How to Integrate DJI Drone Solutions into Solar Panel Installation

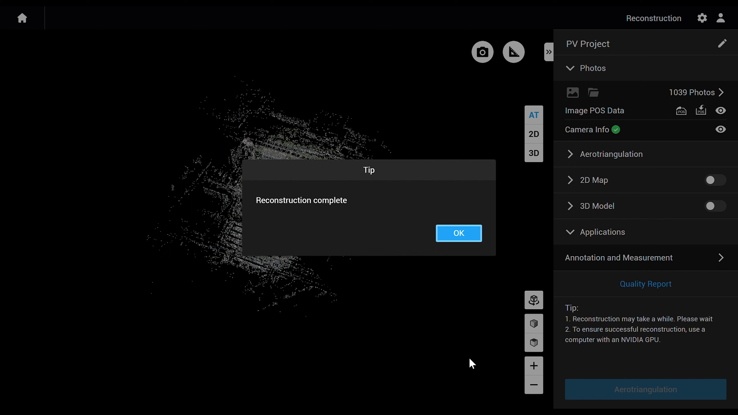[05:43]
open the 3D model, select advanced, and click ROI.
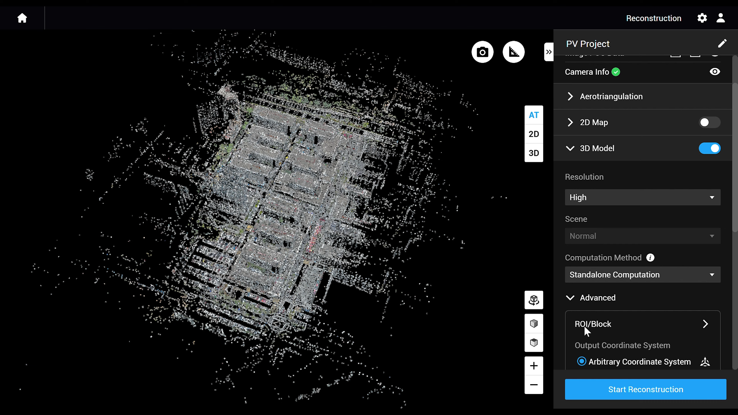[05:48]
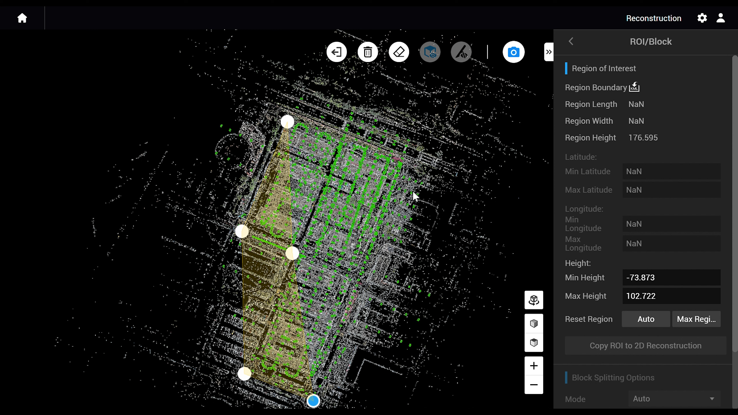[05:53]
Click editing mode, add the corners of the area, then click back, and apply. After that you can go back to the previous tab.
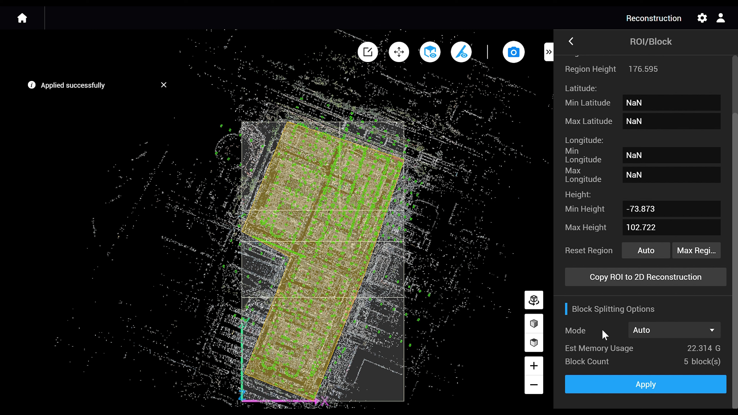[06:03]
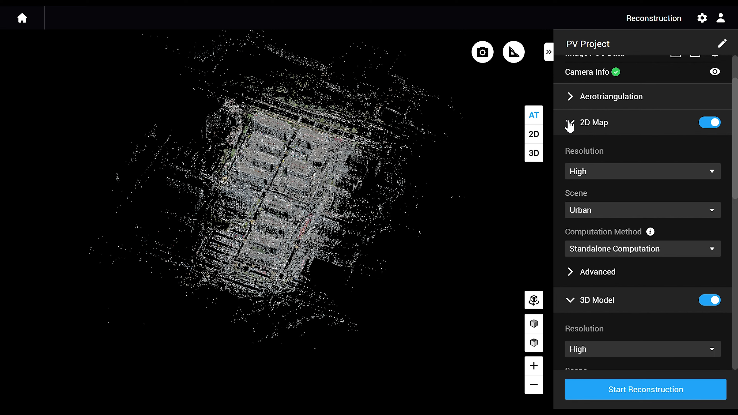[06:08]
Select the 2D and 3D model tabs. You can keep the other settings as default if there are no other special requirements.
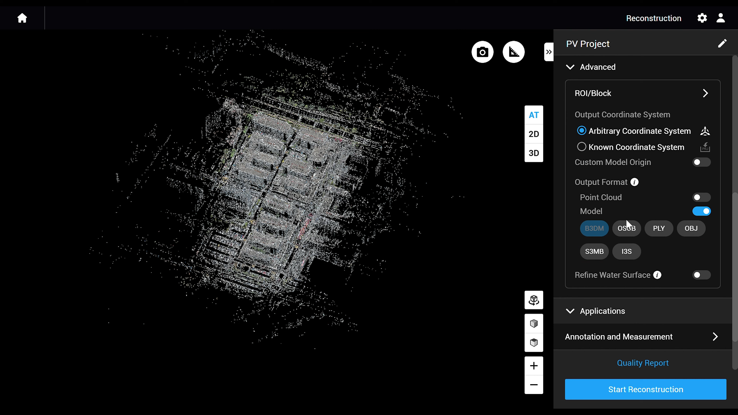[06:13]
If you want to collaborate with other software, you can select the file format you want to export.
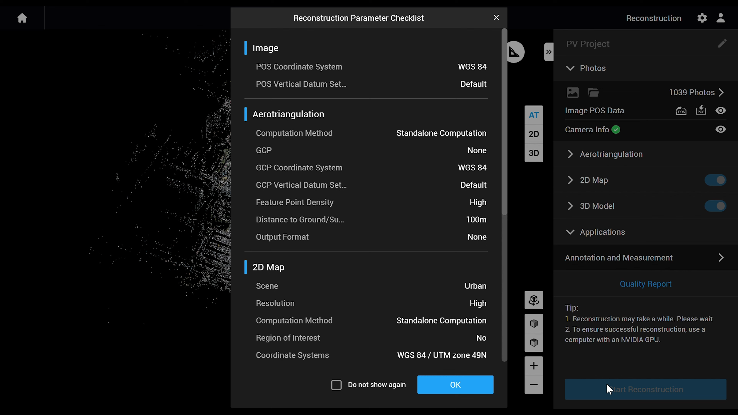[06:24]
Click reconstruction and DJI Terra will start working.
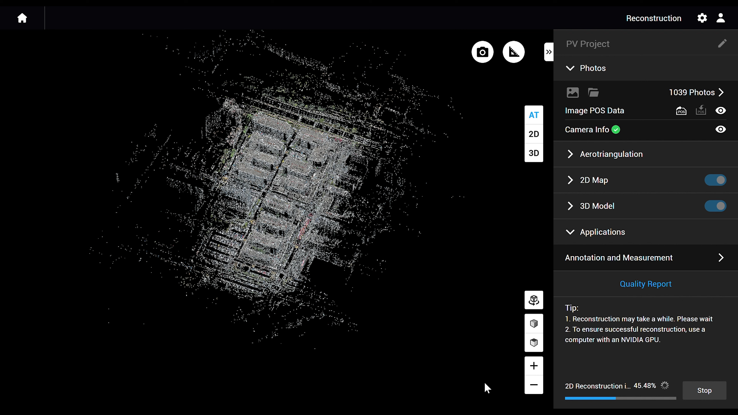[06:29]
If you're not satisfied with results, you can manually shoot specific areas and reconstruct the model again.
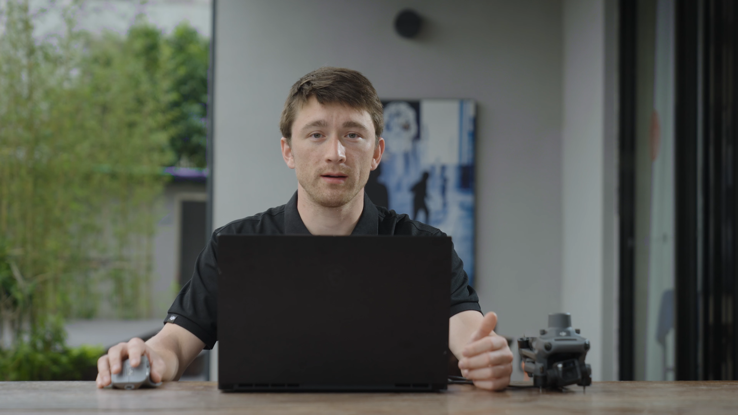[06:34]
Finally, now that we have our 3D model, there's a few things we can do with it. Measurement, design, and inspection.
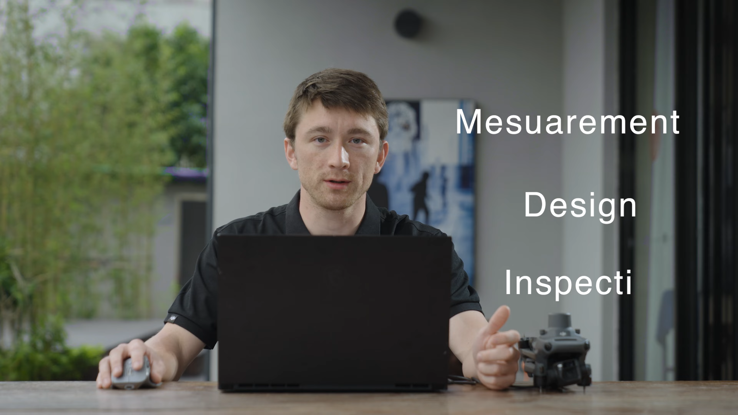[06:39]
For measurement, enter the model, click annotation and measurement,
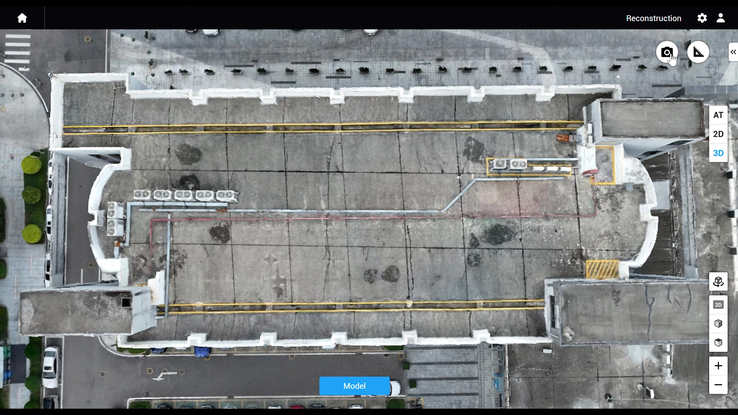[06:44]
choose distance or area, then you can left click to select the target and right click to see the result.
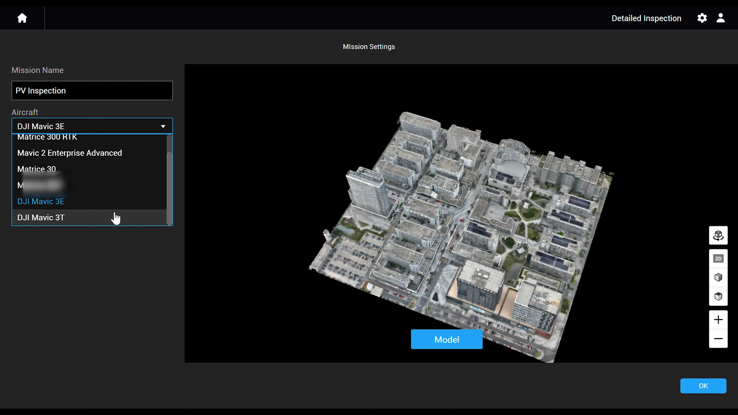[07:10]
plan a detailed inspection flight route and make the daily work more efficient.